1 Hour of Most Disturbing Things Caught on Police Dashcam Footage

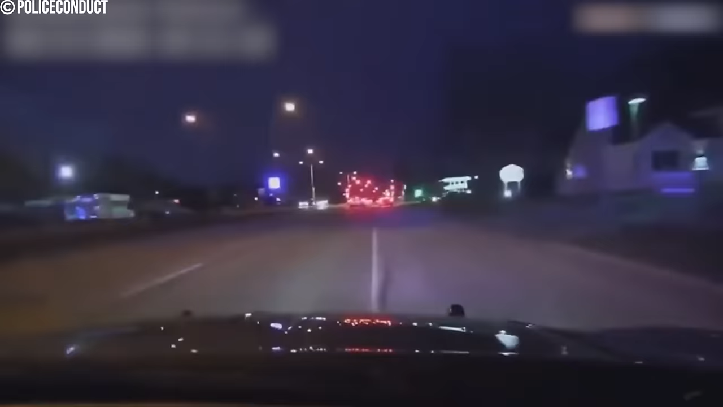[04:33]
In a recent incident captured on dashcam footage, Greenfield police engaged in a pursuit that culminated in a dramatic stop using spike strips. As the pursuit progressed, officers strategically deployed spike strips at the intersection of Forest Home Avenue and Cold Spring Road. The video shows the suspect vehicle hitting the spike strips,
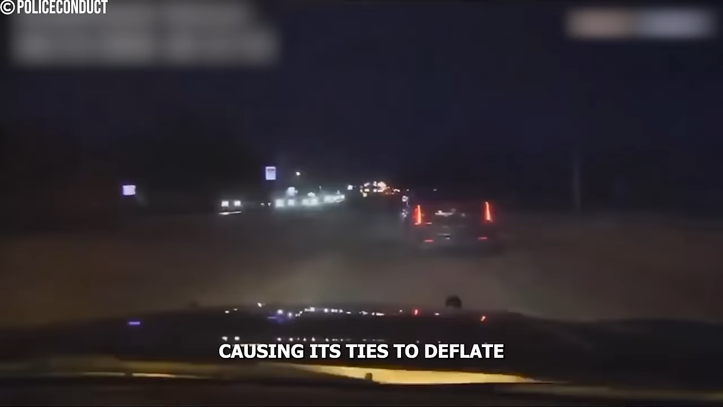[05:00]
causing its tires to deflate and the vehicle to slow down. Red,
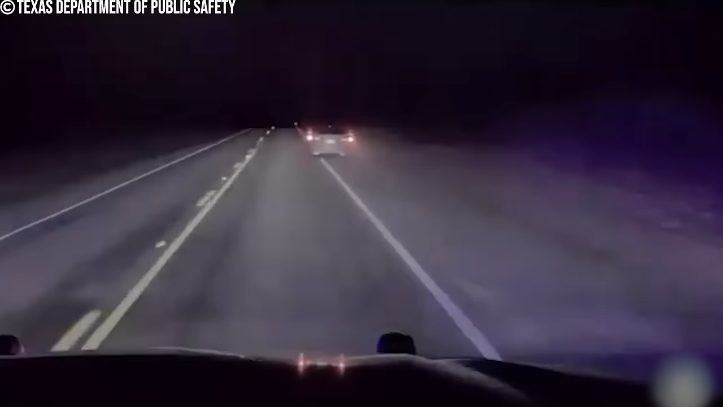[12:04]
In the vast expanses of Kinney County, a dramatic scene unfolded as DPS troopers engaged in a high-speed pursuit with a human smuggler.
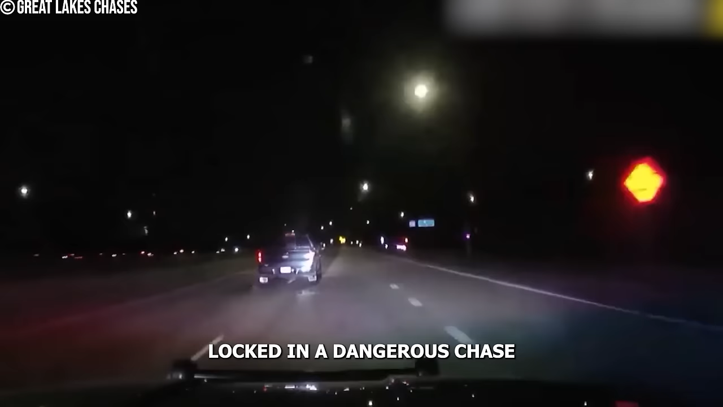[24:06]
deputies found themselves locked in a dangerous chase with a fleeing Ford pickup truck. With backup units joining the pursuit, deputies doubled down on their efforts,
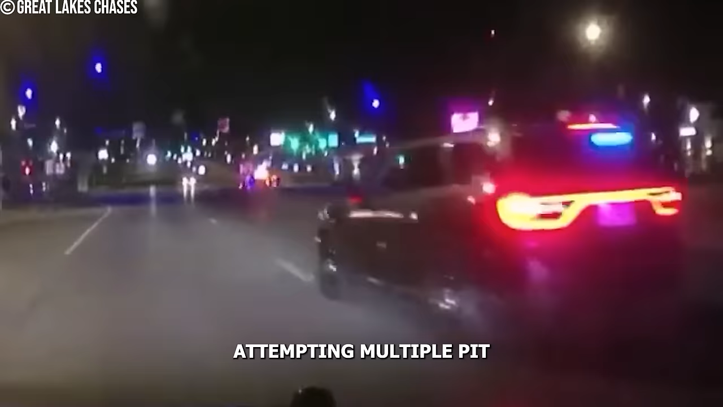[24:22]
attempting multiple pit maneuvers in succession to immobilize the fleeing truck.
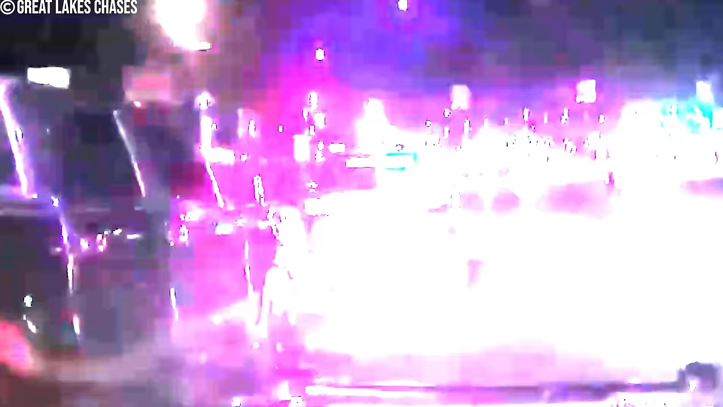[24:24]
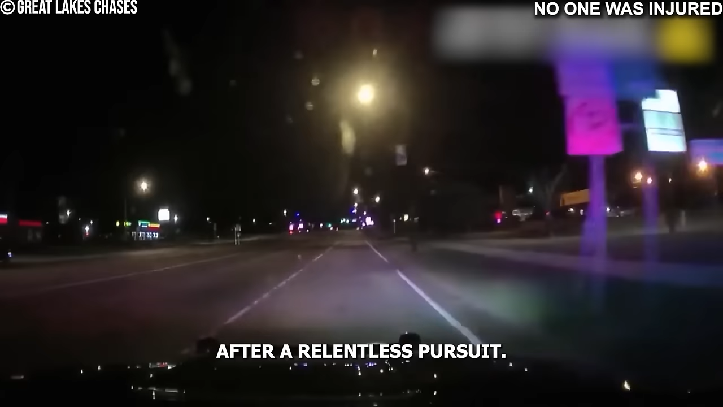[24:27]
After a relentless pursuit, deputies successfully executed a pit maneuver, bringing the suspect's vehicle to a halt.
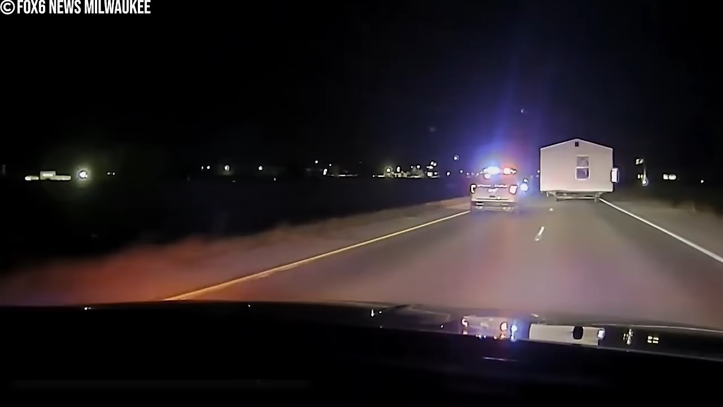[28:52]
In the quiet town of Excelsior Springs, Missouri, the police recently found themselves in an unprecedented pursuit, one involving a truck towing an entire house. With lights flashing and sirens blaring, the police raced after the unconventional suspect, trying to bring the unusual chase to a safe conclusion.
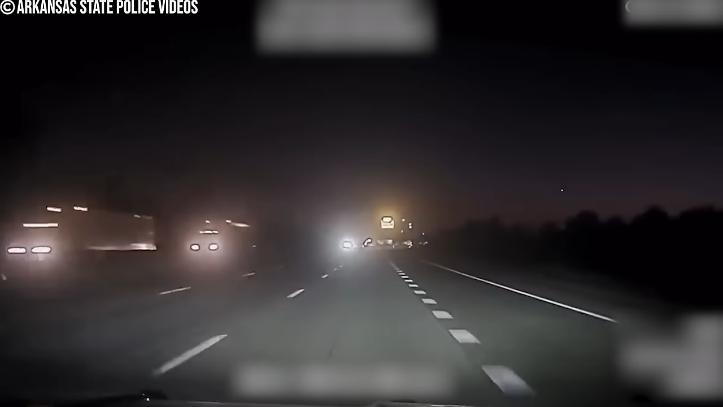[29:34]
In the dead of night, Trooper Gunner Fultz of the Arkansas State Police races through the streets, responding to reports of a high-speed chase. With
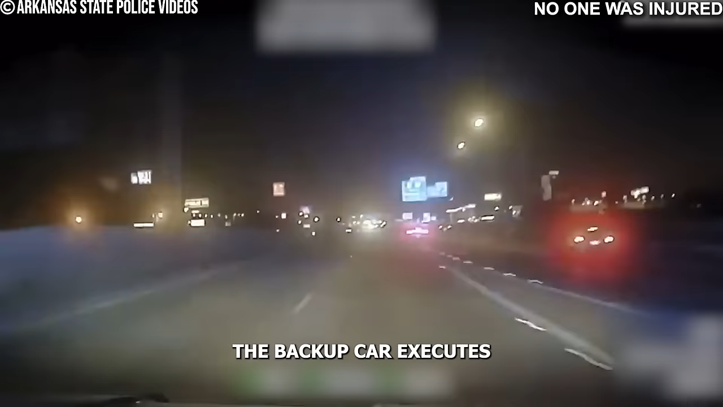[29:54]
precision and skill, the backup car executes the pit maneuver, causing the suspect's car to spin out of control and crash into the highway wall. In a last-ditch attempt to escape, the suspect tries to maneuver around the wreckage, but loses control and crashes into a nearby fence.
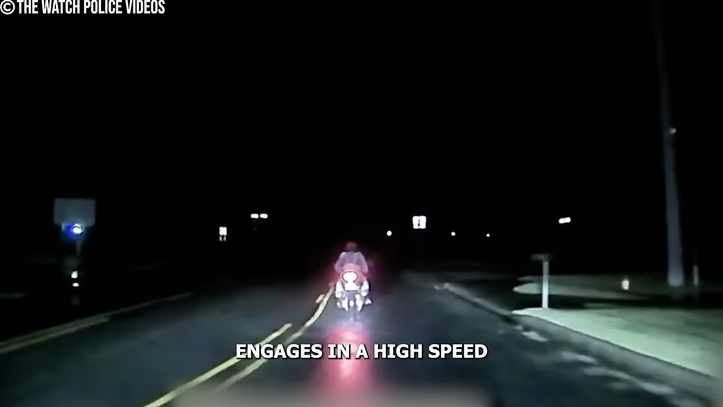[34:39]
In the dead of night, amidst pouring rain, an Arkansas State Police officer engages in a high-speed pursuit of a motorcycle rider.
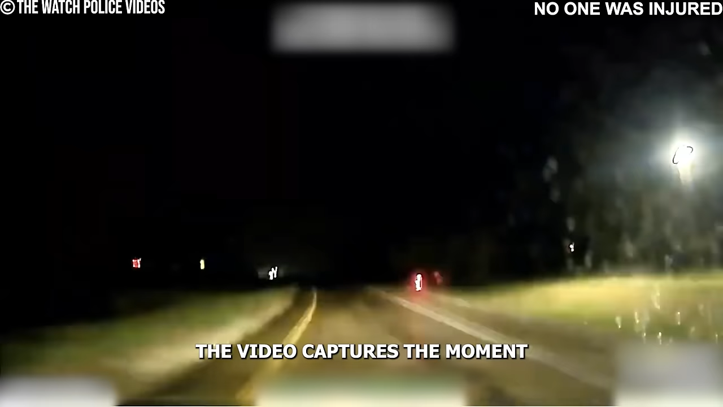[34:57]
The video captures the moment when the motorcycle rider loses control and veers off the road, crashing into the side.
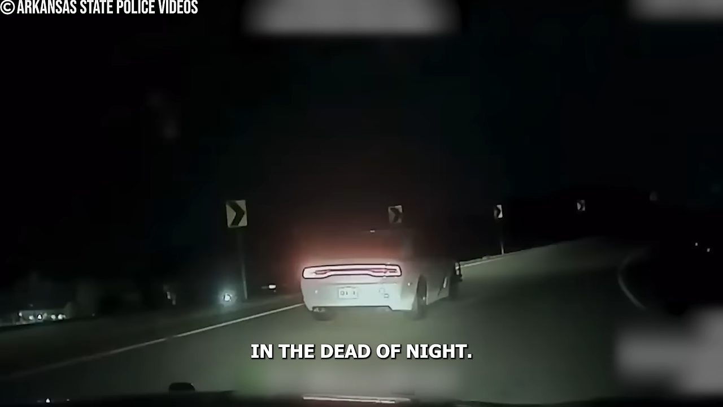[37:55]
In the dead of night, Trooper Nicholas Smith races to the scene of a harrowing police pursuit captured through his lens.
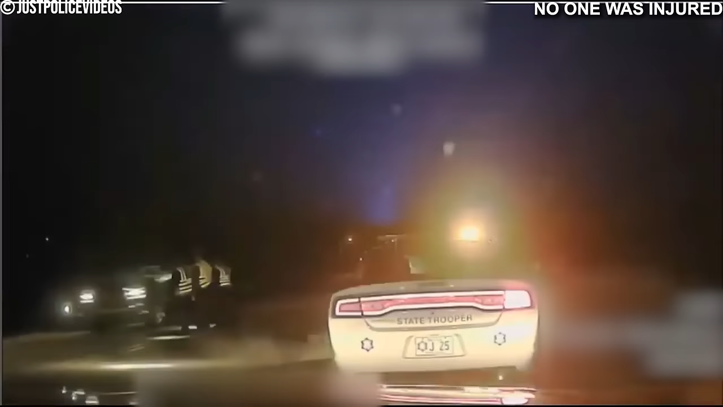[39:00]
The video shows Judge Pearson driving a grey GMC pickup,
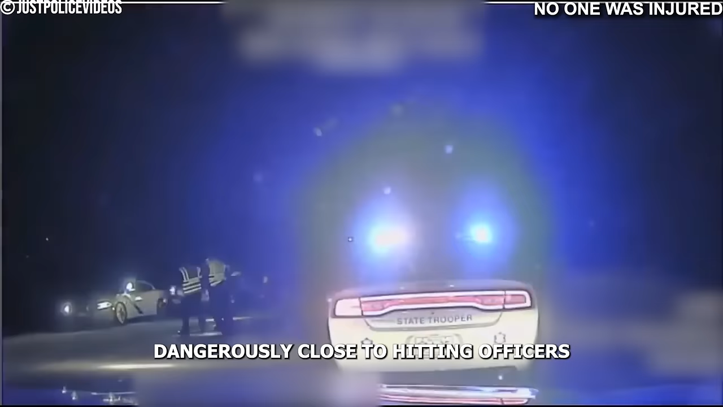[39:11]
dangerously close to hitting officers at a DUI checkpoint,
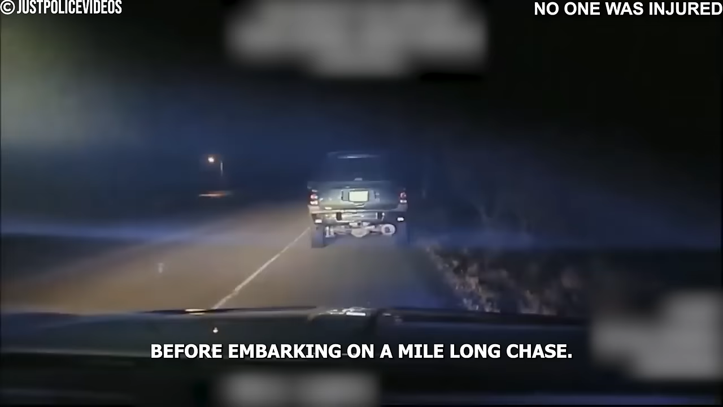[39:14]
before embarking on a mile-long chase, veering off the road multiple times.
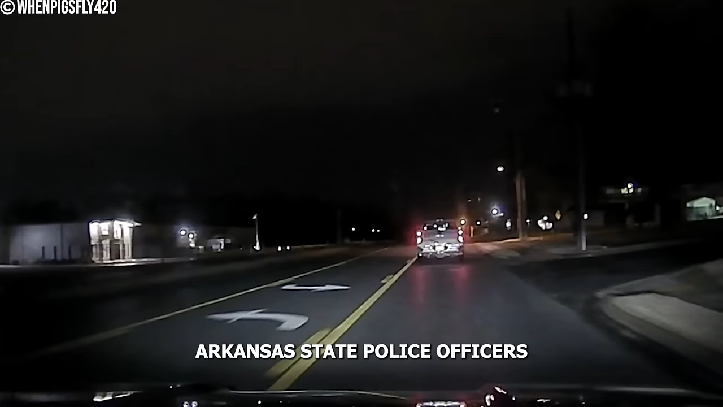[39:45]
Arkansas State Police officers find themselves in pursuit of a suspect who fled from the Springdale Police Department.
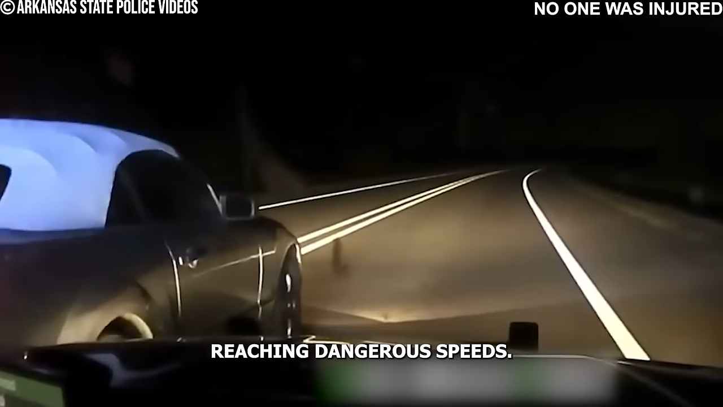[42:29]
With the Mustang reaching dangerous speeds, Trooper Harris sees an opportunity and executes a skillful maneuver,